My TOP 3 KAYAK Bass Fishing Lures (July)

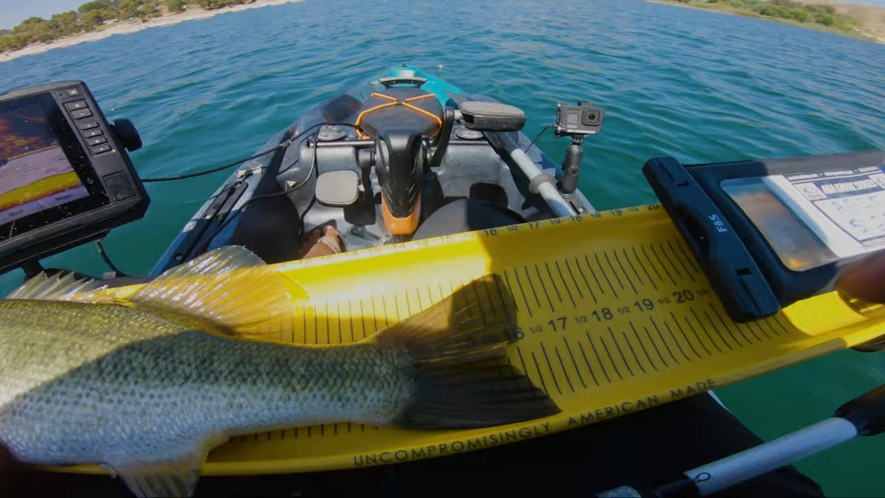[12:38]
16 and a quarter go back down there and tell your biggins your uncles and aunties to fight
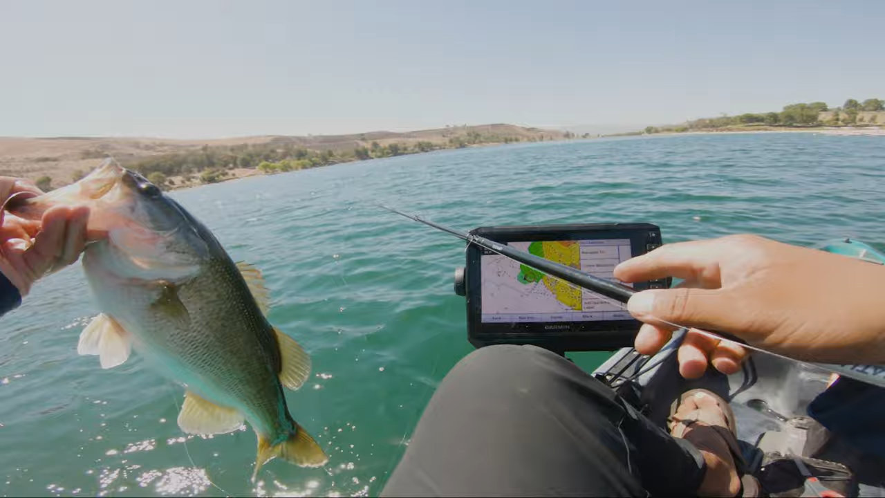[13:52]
Man, that is a thick one. That is a nice one on the Texas rig, baby. Let's go! Let's go! Get it back in the water.
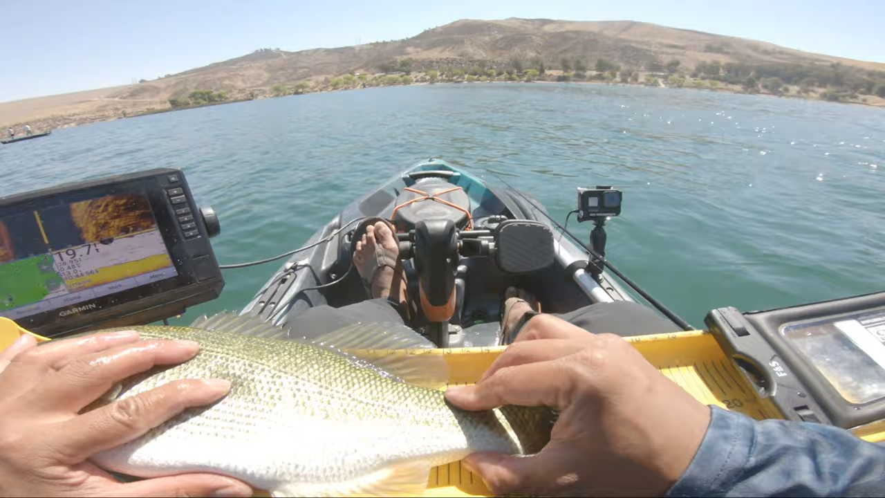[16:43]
That one is a 17 and three quarters inch bass.